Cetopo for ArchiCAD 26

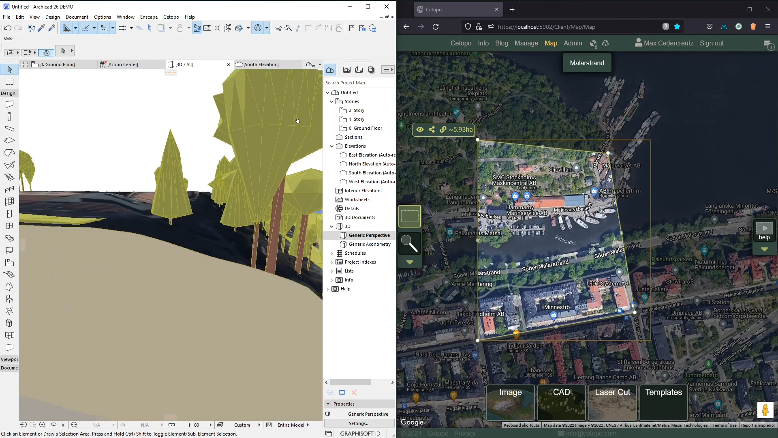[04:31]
Now one thing we might note here is that we have a very detailed and quite quite intense mesh here which might be a bit hard to work with perhaps and so we might want to download less detailed models.
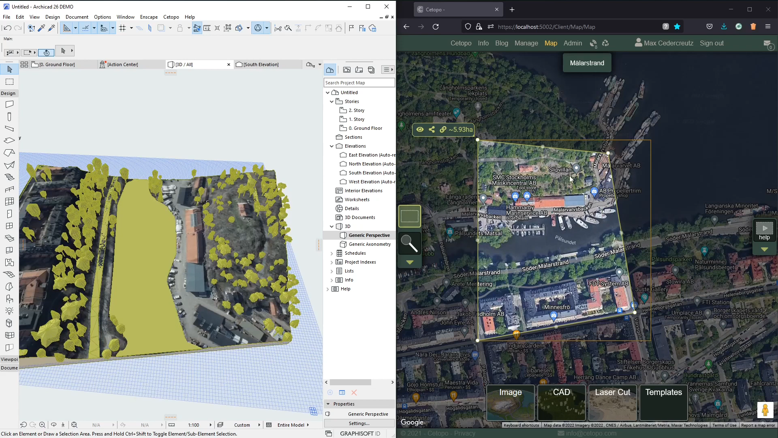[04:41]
Now there's two ways to really do this one is to in here in Setupo to use the alt key to
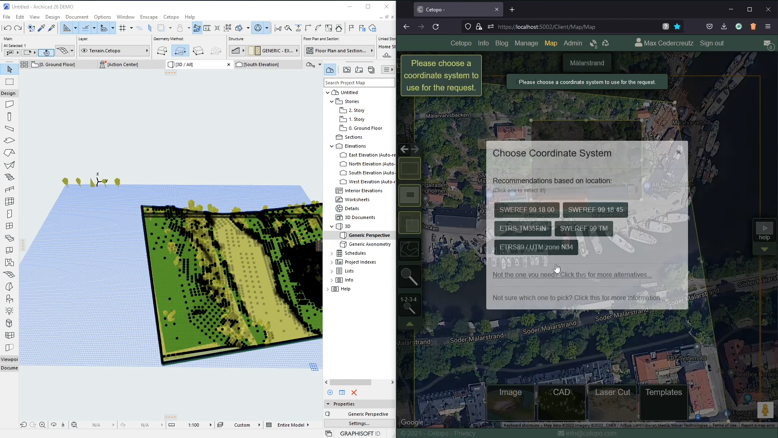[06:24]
so we'll download the outer part with the photo and a low detail and